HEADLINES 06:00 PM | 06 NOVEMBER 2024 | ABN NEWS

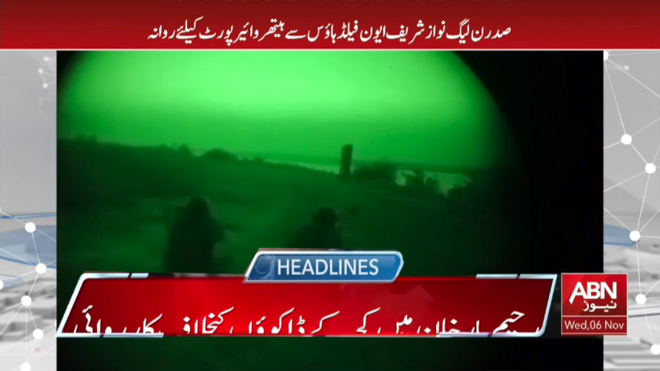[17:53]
پنجاب پولیس کی رحیم ارخان میں کچھا کے ڈاکو کے خلاف ایک اور کامیابی ٹارگیٹڈ آپریشن میں کچھا ایریا کا خطناک ڈاکو شاہ مراد لٹھانی حلاق ڈاکو کے قبضے سے کلائشنکو فارس زیکڑوں گولیاں برامت ترجمان